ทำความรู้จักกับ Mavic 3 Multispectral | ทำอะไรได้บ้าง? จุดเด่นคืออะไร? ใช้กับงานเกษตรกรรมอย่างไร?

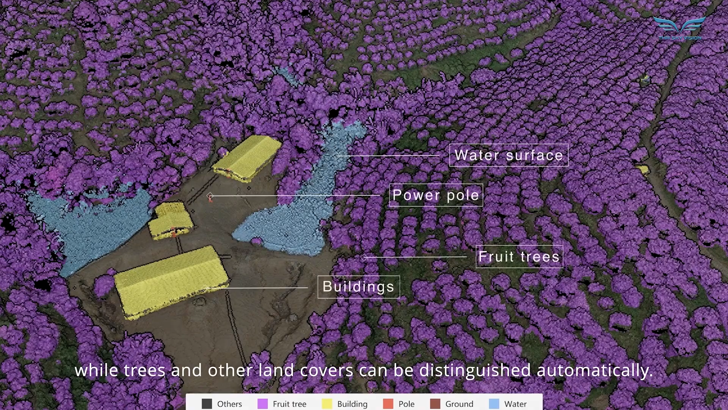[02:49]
นดินสามารถแยกแ